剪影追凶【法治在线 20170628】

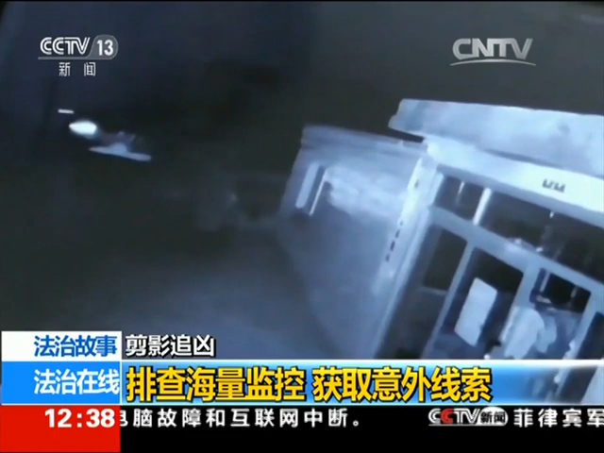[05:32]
一个行人正在自左向右行走光影然而当车辆进入并快速驶离监控画面之后人影也随之消失了
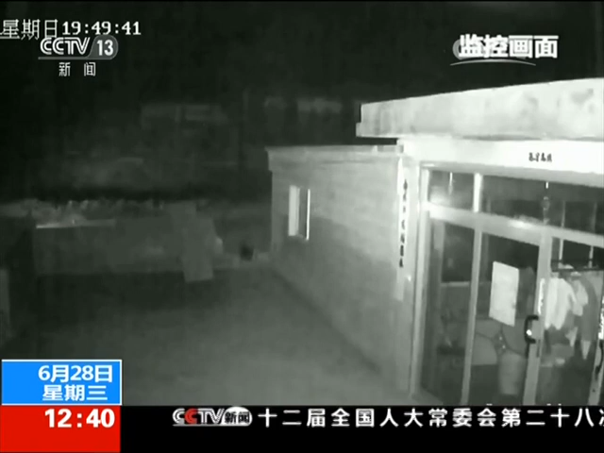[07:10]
面里再次发现了这辆有高位制动灯的轿车虽然这段监控画面还是没有能够拍到号牌但是却让嫌疑车辆另一个重要特征给暴露了出来